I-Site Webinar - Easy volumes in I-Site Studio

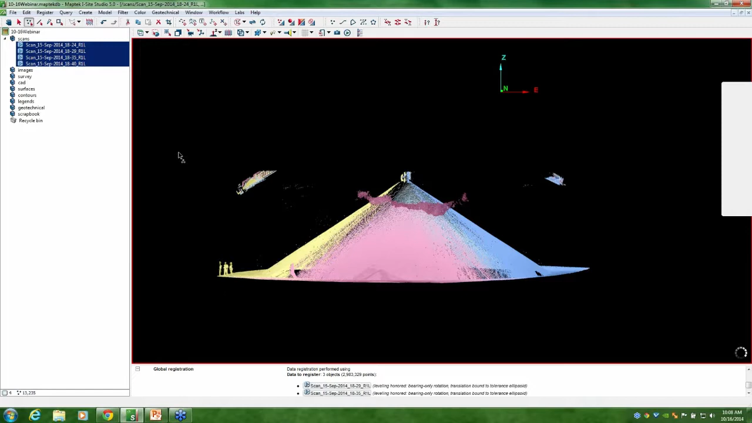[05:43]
it's pretty easy to go through and get rid of quite a bit of the stuff that we don't want.
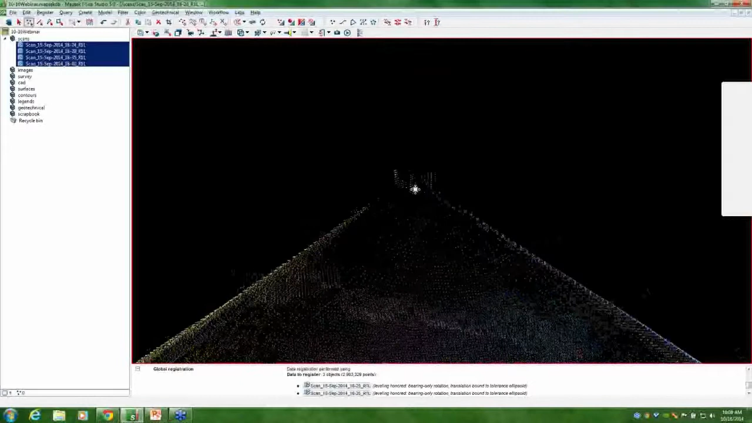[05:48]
I definitely want to clip this off the top from where the material was coming in.
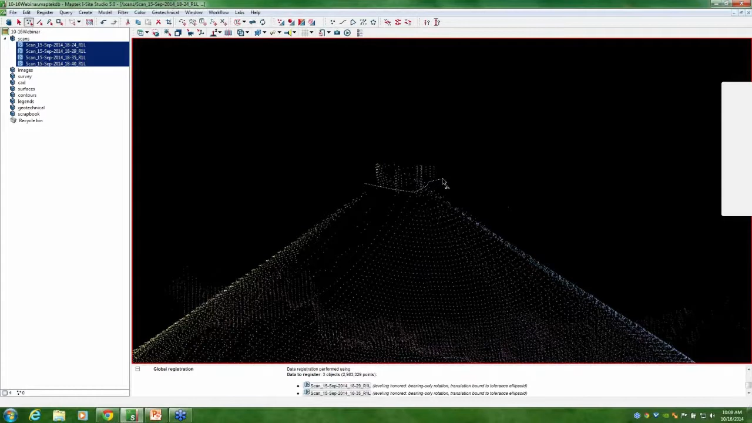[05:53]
We don't want any equipment to be included in our volume.
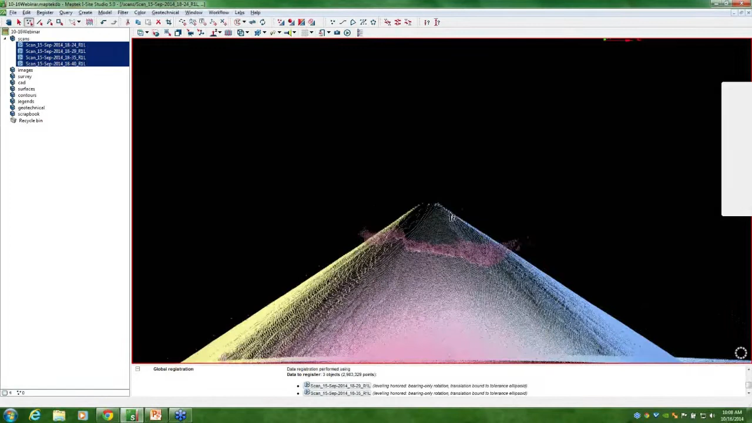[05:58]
And I'm going to go ahead and take care of a little bit more of this dust really quickly.
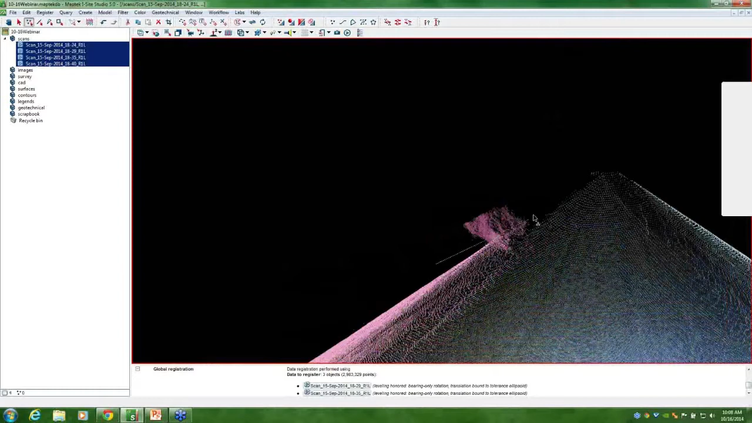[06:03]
When you're up close like this, the snow and dust filter does work pretty well,
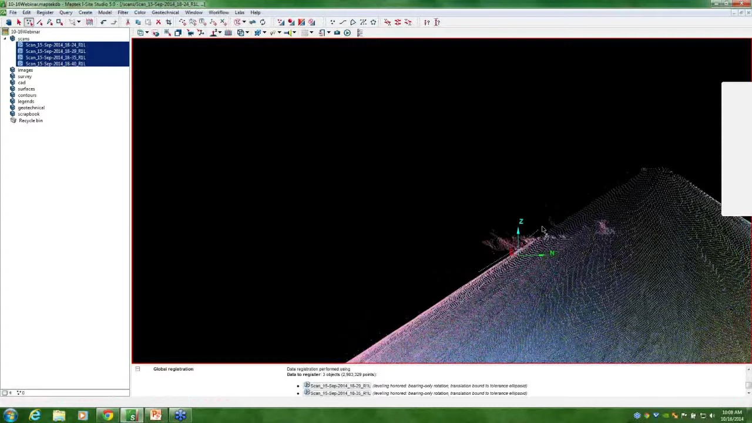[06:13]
but especially indoors when it can get incredibly dense, it's not quite the one quick solution that it can be in an open area. All right.
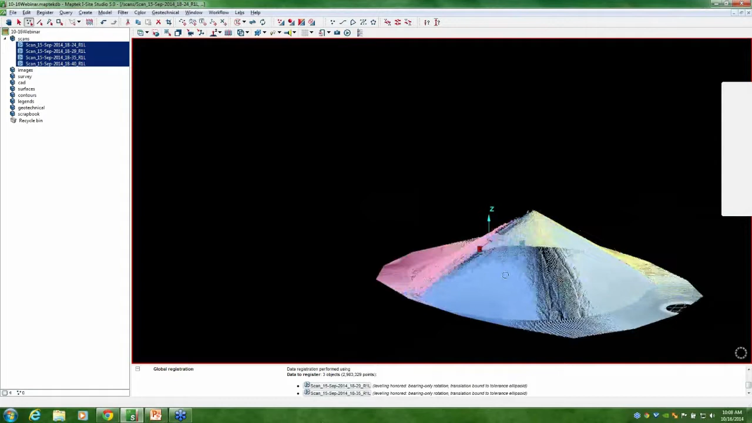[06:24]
So I think we've got that pretty well taken care of. So let's go ahead and run that snow and dust filter, take care of anything that may have been excluded. For anyone that doesn't know, the snow and dust filter is relatively new, and it's more or less a combination of two filters.
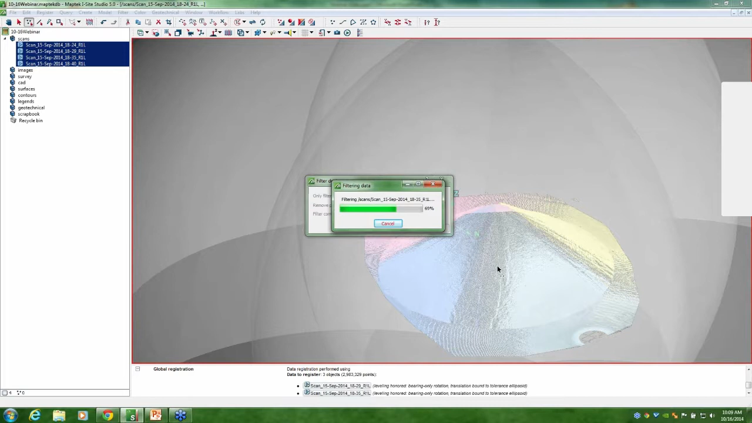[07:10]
snow that was in the air, even thick fog or, you know, big exhaust plumes out of a piece of equipment.
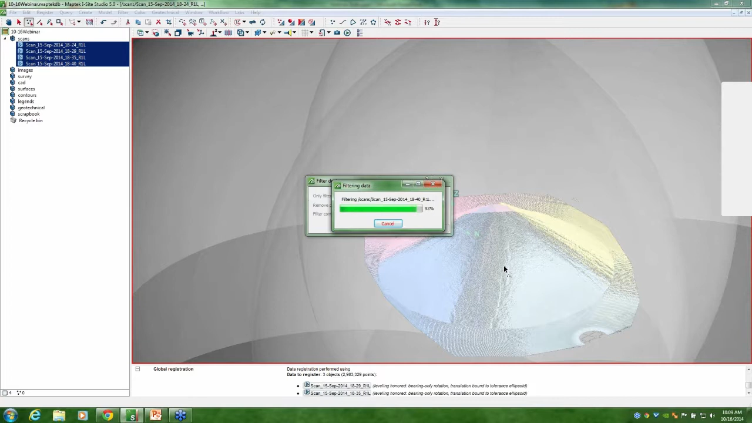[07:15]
So we'll go ahead and get that filter down. Perfect. Looks like I got a few rogue points off there to the side, so we'll delete those out. So I'm also going to go ahead and run a topographic filter. That works really well on stockpiles.
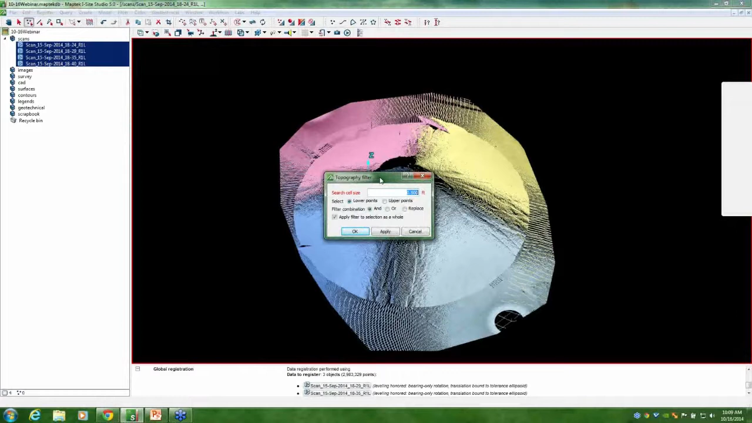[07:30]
Basically the topo filter works the same as the minimum separation filter, the difference being that I can actually choose to keep the lowest point. So not only do I get to kind of limit down that point density to make a smaller file size on the resulting surface, but I can actually keep the lower points, eliminating,
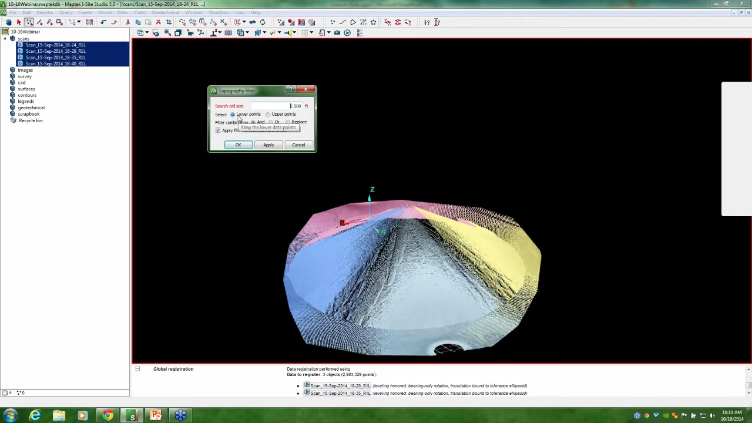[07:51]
it helps a lot for vegetation, but in this case any dust that may have been missed. So we'll go ahead and filter that down. There we go.
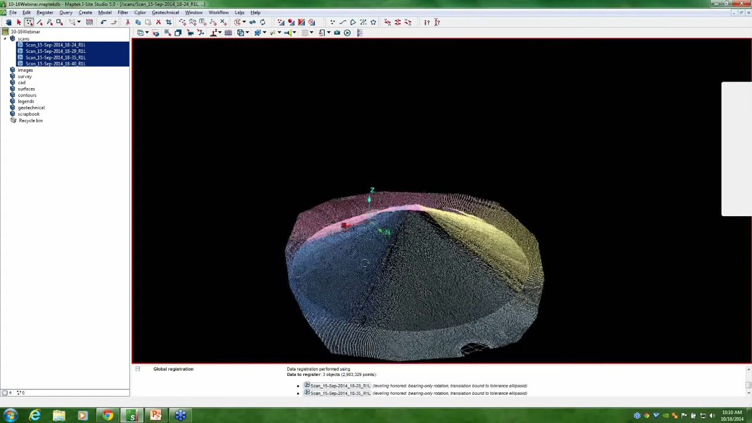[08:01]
So you can see that it definitely did trim it down a little bit, but we didn't lose enough to affect the accuracy of the resulting volume. So now I'm going to go ahead and create a topographic triangulation. We'll bring that up.
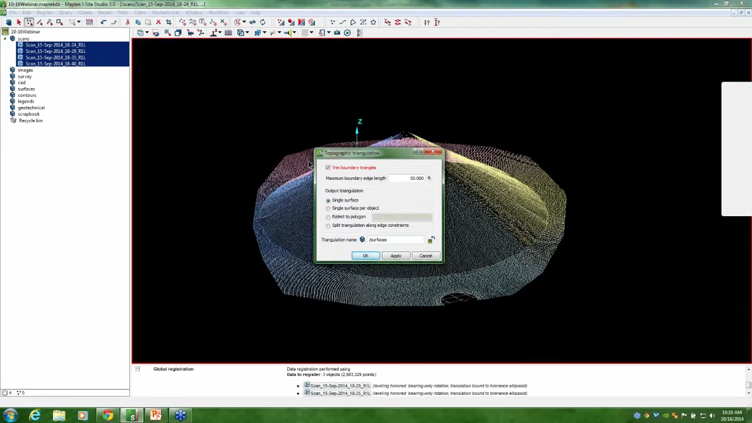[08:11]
Definitely want to trim boundary triangles 50 feet. That's fine. That should be plenty. And we'll just go ahead and name this pile 1.
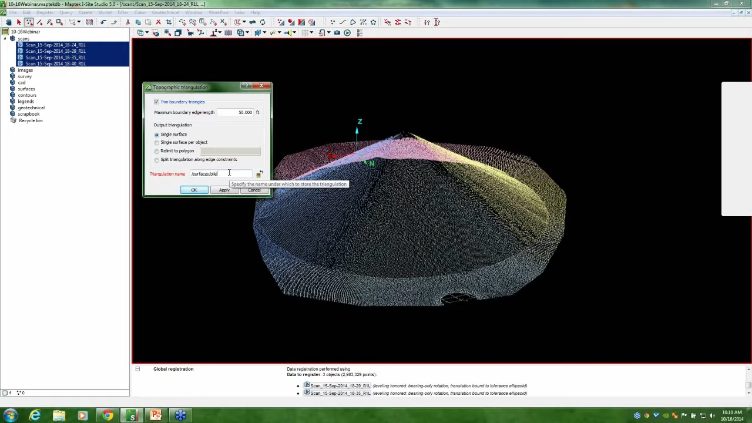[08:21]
There we go.
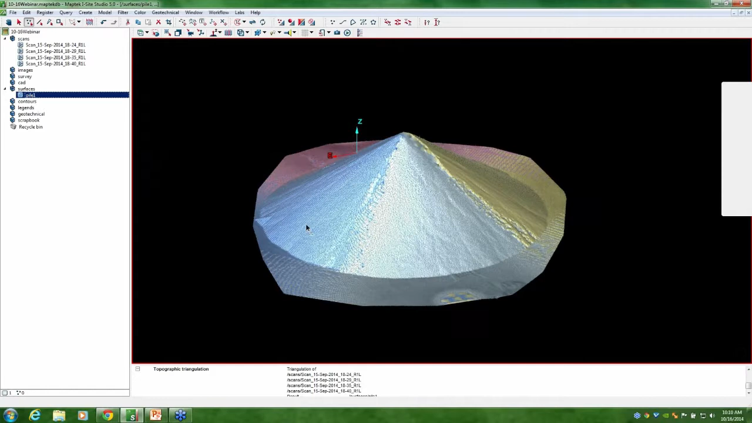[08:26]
So I'm going to right-click on that and hide all except for the pile itself. So we can see there's a few spikes on there. We're going to go ahead and get rid of those using the D-spike option. All right. That looks pretty good. So we're going to go ahead and get a surface volume out of this. So we'll grab that and select the base.
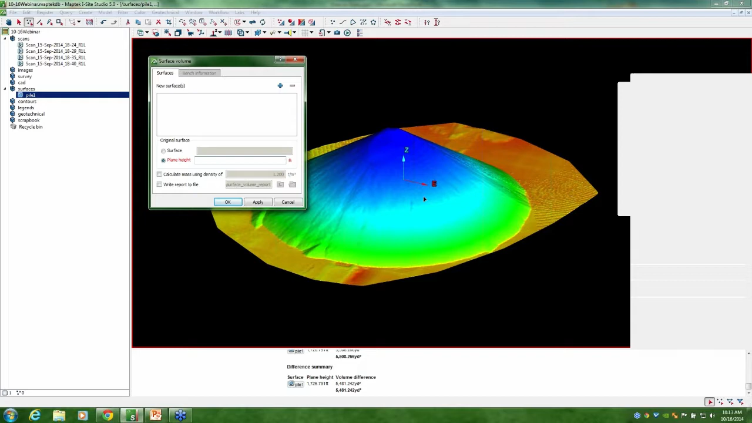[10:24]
Since this was an indoor stockpile, the ground was on a cement pad, so we knew that that was poured perfectly flat. So I selected plain height as opposed to actually creating a polygon and then registering a surface out of that. And then you can manually put in your height here. But again, since we didn't use GPS and it was all relative to itself, I simply clicked on the floor. And then by clicking on that, it grabbed the elevation from where I snapped to. So it's definitely not something you'd want to do if there was a slope or an angle involved, like there is a lot of times with outdoor stockpiles.
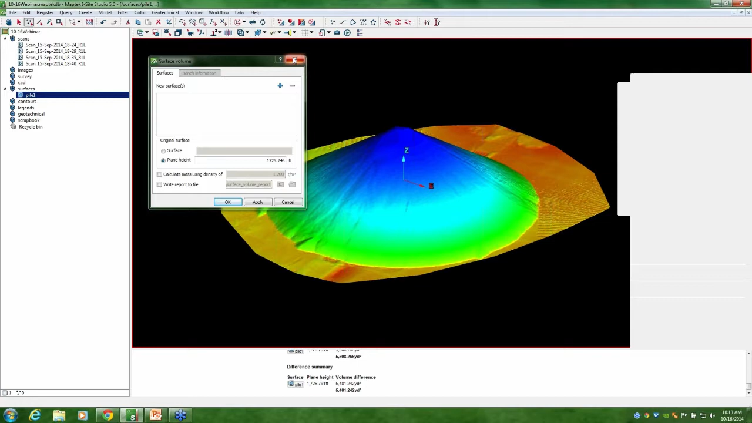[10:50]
But if it's on a cement pad or indoor, a lot of times that's a pretty quick way to speed the process up a little more. All right, let's see if we've got another one here. Is it better to have known coordinates to scan from inside the building instead of just having the scans relative? It certainly could be. It would make the actual registration process just a little bit quicker because you could register by name with those known coordinates.